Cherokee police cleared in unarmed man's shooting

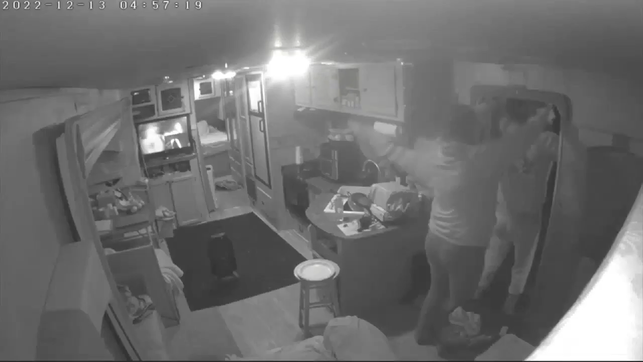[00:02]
A special prosecutor decides Cherokees SWAT team members who shot
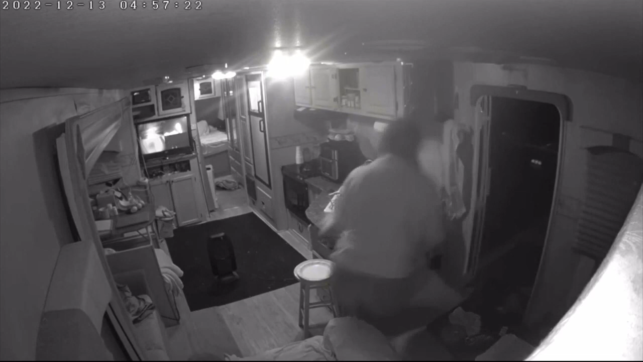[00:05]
an unarmed man after he opened the door of his home will not face criminal charges.
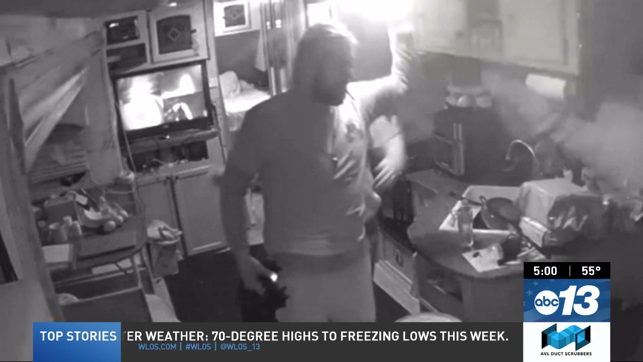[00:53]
He can be seen picking up an officer's robotic camera put in the house to surveil after a neighbor alleged hearing shots. But his attorney says that's false.